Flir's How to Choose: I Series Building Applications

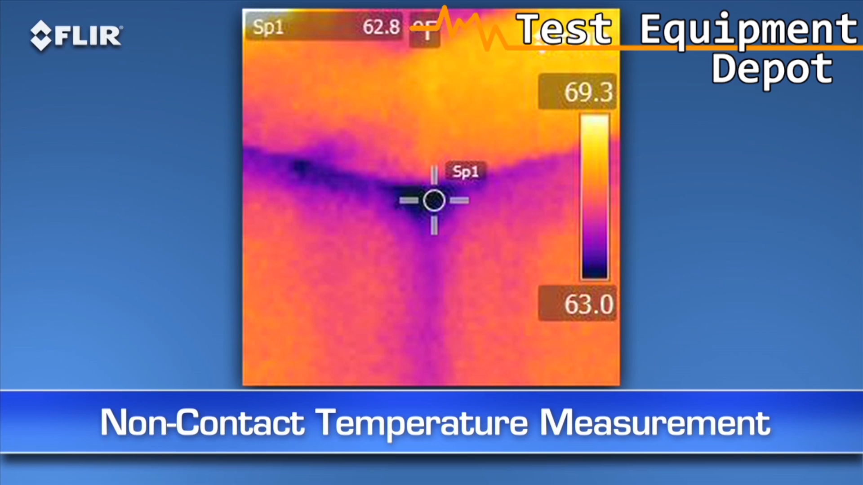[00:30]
Whatever the case, an i-Series camera is definitely the right tool to have for instant, non-contact temperature measurements, and for seeing hidden potential problems without ripping open a wall.
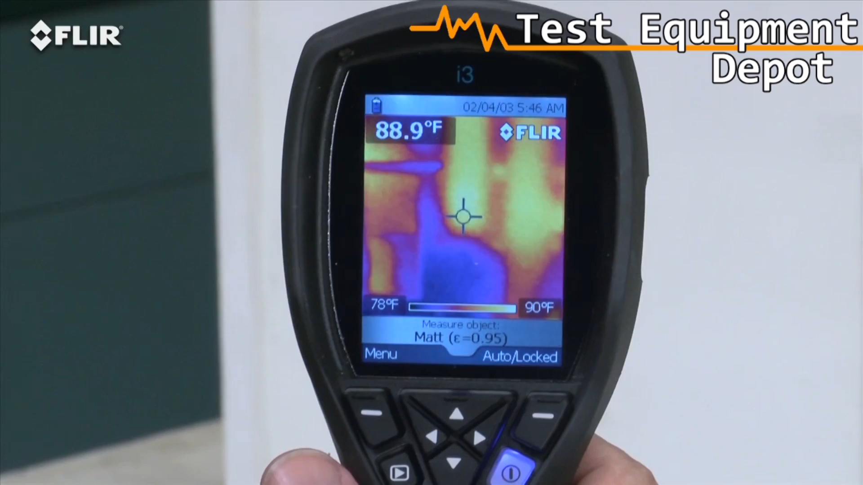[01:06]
On screen: spot 88.9°F, scale top 90°F, scale bottom 78°F
Compare that to a single-spot IR thermometer or thermal leak detector with only one reading at a time and no image at all.
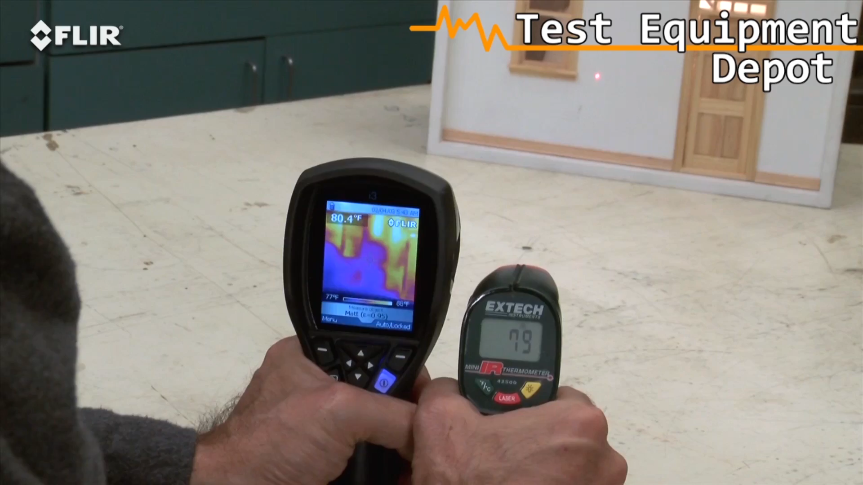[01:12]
On screen: spot 80.4°F
All i-Series cameras feature a focus-free lens for easy scanning, just power up and go. Use the simple interface to set the emissivity and other parameters so you're detecting surfaces correctly.
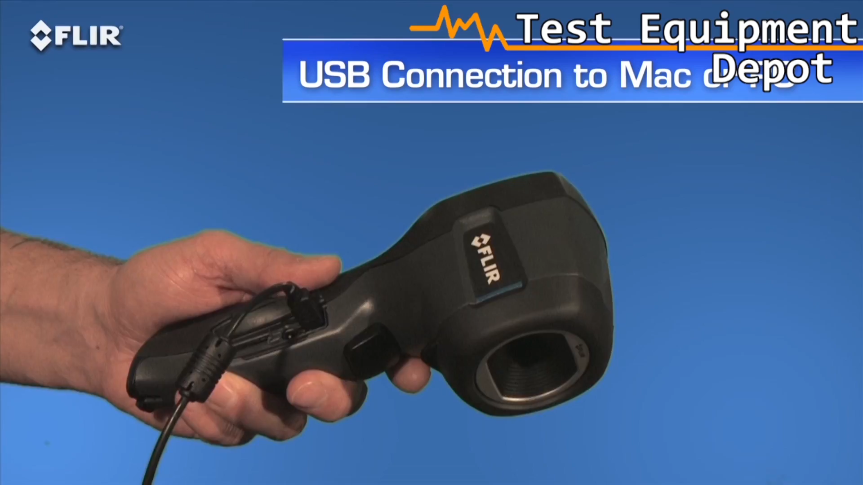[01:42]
Then you can use the easy FLIR Tools software we include to fine-tune the look and temperature range of the images. You can measure any spot on the image with FLIR Tools whenever you want,
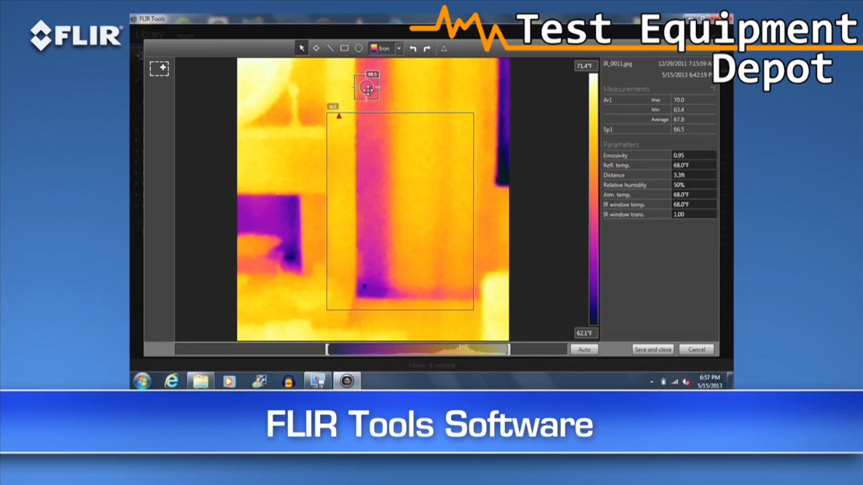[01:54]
On screen: scale bottom 62.1°F
and kick out a professional-looking report in no time to reinforce your findings. A great way to speed up repair decisions.
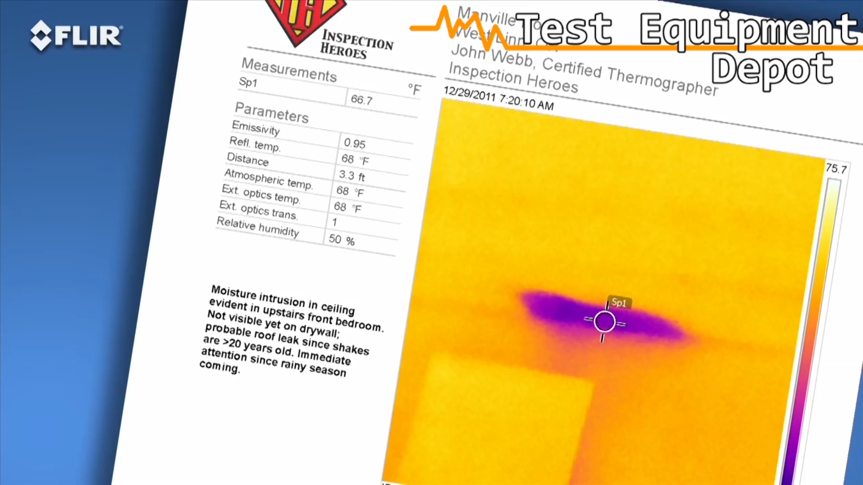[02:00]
On screen: spot 66.7°F
Need more power? The FLIR i5 takes it up a notch. It's got a 100 by 100 detector that gives you over two and a half times the temperature measurement and image resolution, or 10,000 pixels, plus a wider view to cover more area in one shot, and greater sensitivity to boost the picture quality. Take a look at the i7. It has the most resolution in the i-Series class at 19,600 pixels. That exceeds the ResNet standard, an important credential if you're using thermal imaging to assess home energy efficiency.
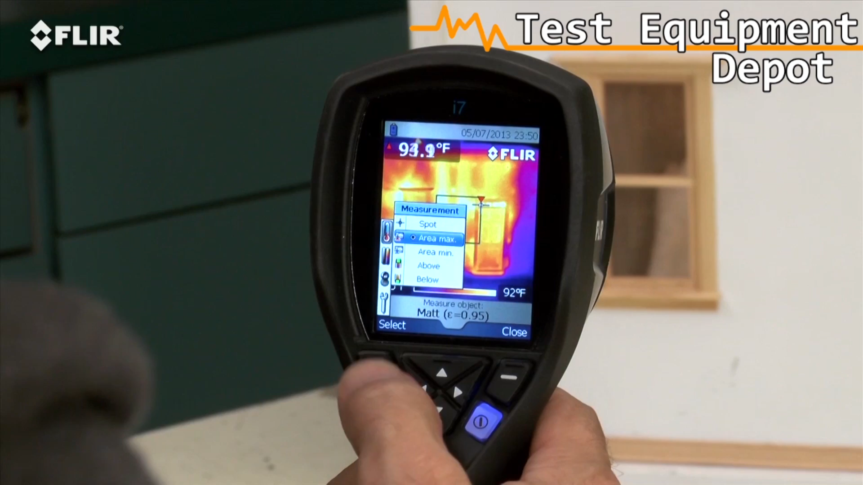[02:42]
On screen: scale top 92°F
It's got an automatic marker that lets you find hotter and colder spots faster. Plus, you can set an isotherm, which alerts you to specific temperature thresholds. All i-Series cameras come with FLIR's 2510 warranty.